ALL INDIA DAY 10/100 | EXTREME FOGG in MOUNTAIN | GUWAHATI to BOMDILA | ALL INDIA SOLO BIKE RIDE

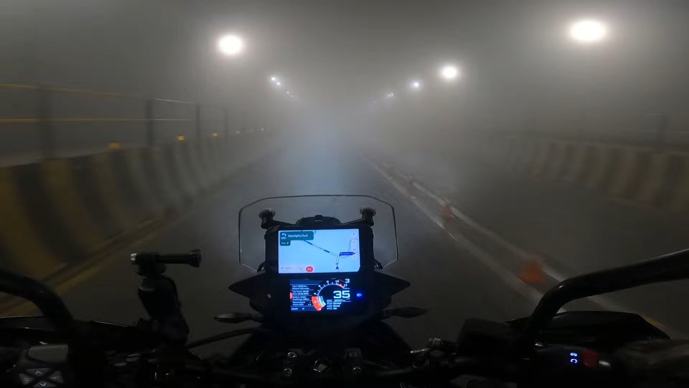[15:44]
ओ ये क्या टनल आ गया ना भाई, आ गया टनल। और टनल के अंदर भी फॉग है,